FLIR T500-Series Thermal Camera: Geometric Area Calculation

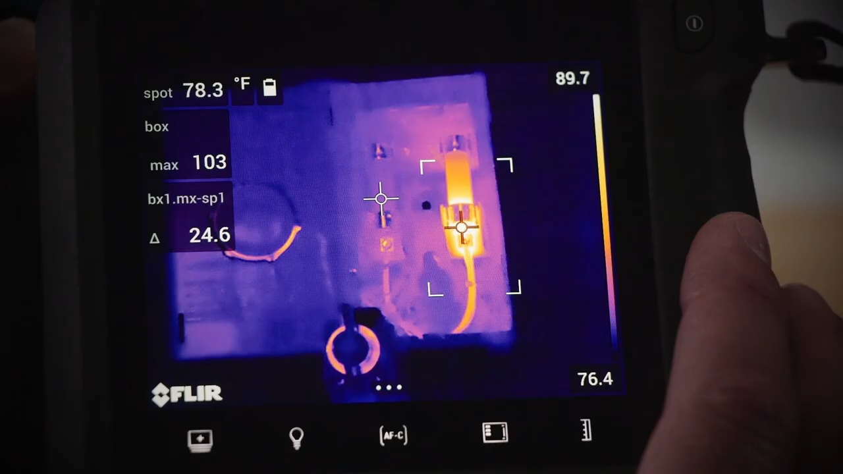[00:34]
On screen: spot 78.3°F
You can literally measure an area of a target without getting out your tape measure or calculator.
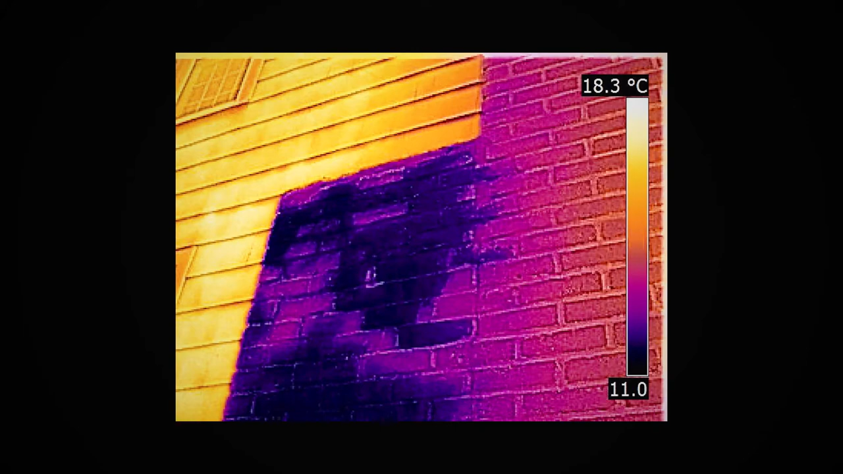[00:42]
On screen: scale top 18.3°C
A typical use for this feature is to estimate the size of a damp area on a wall or even an area that's missing insulation,
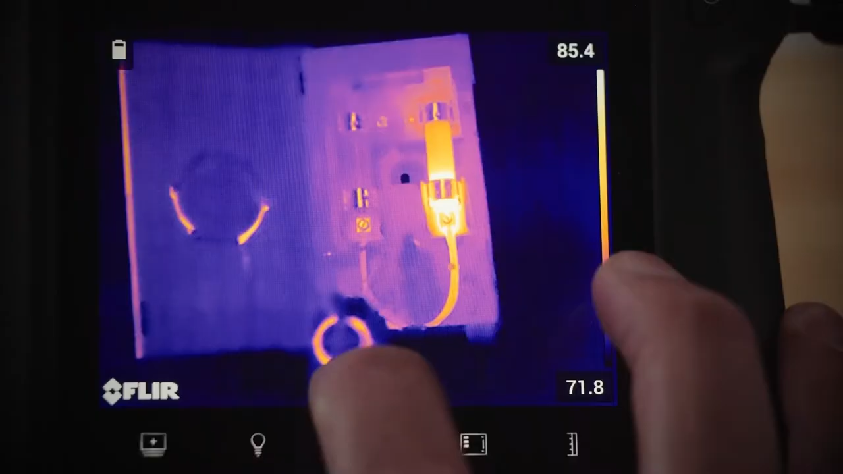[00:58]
Choose device settings and then lamp and laser.
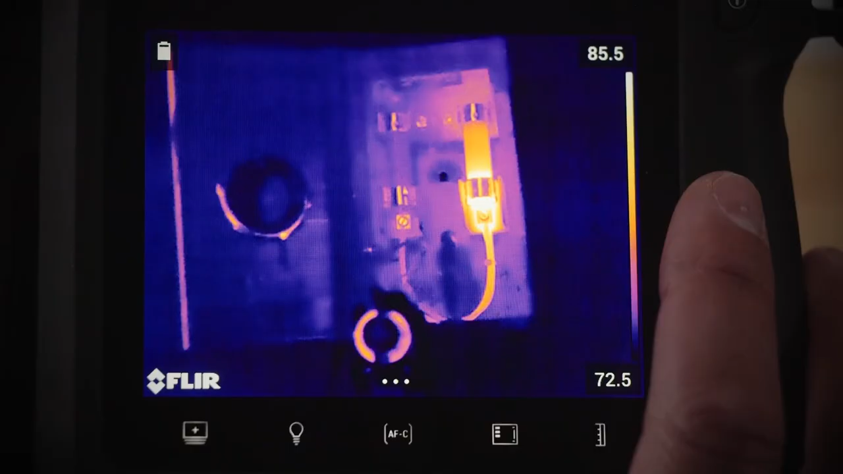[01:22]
This looks like three dots on the bottom of your screen. Then tap the measurement button. Choose one of the temperature measurement boxes. These are called hot spot or cold spot. Now tap the box edge on the screen to modify the size. You'll want to make sure that it covers your entire target. Next, hold down one of the corners of the box.
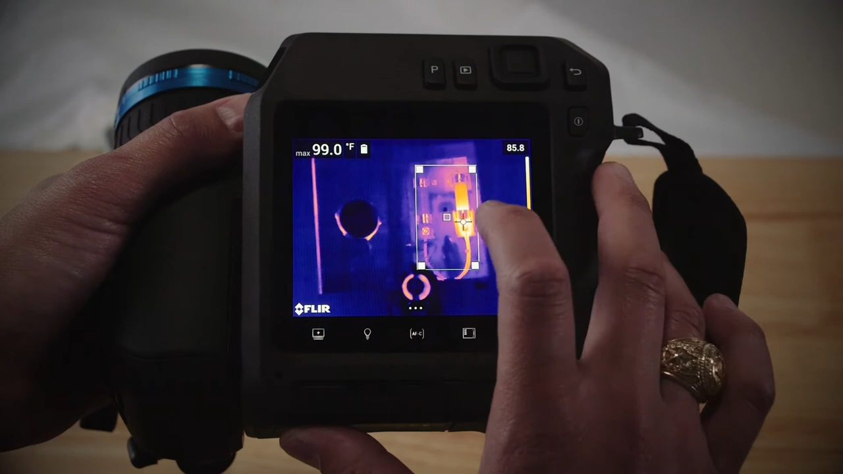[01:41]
On screen: max 99.0°F
This makes the box menu pop up on the screen. In the box menu, you can select max min average, then select area.
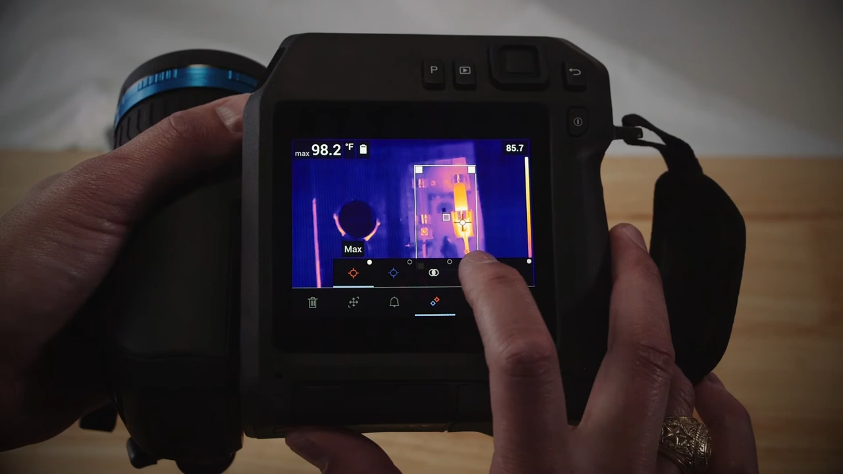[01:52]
On screen: max 98.2°F
You have to select area to make sure that the area measurement works.
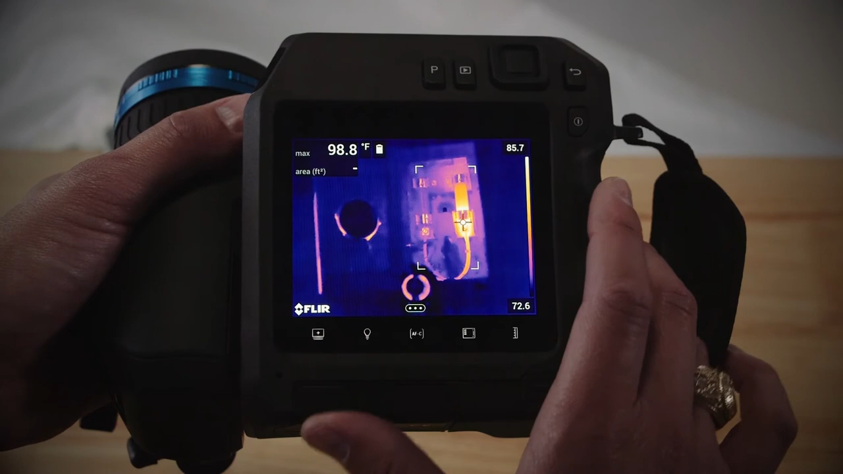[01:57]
On screen: max 98.8°F
Close the menu and then focus on your target. Then press the laser button on the bottom of the camera.